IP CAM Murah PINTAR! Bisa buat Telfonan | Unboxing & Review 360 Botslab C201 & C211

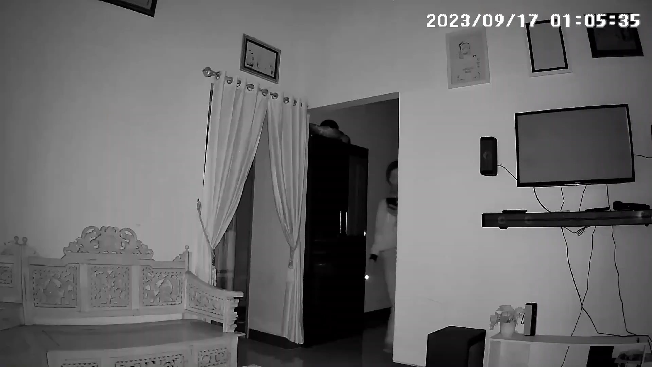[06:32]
Dikunakan di malam hari Kondisi gelap Gulita juga Terlihat jelas Dengan adanya Fitur Night Vision Dengan bantuan Sinar Infrared
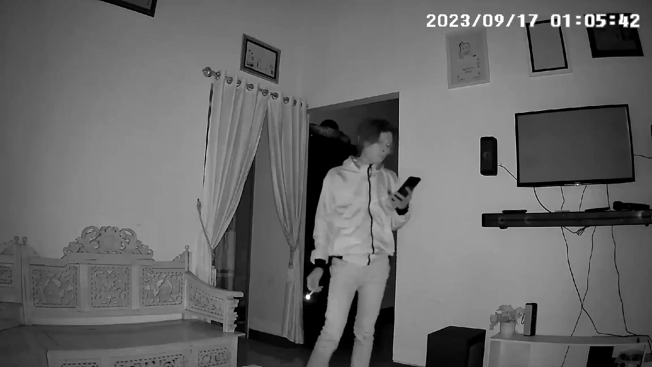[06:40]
Dan tentunya Gambarnya Akan jadi Hitam putih Resolusi videonya Benar-benar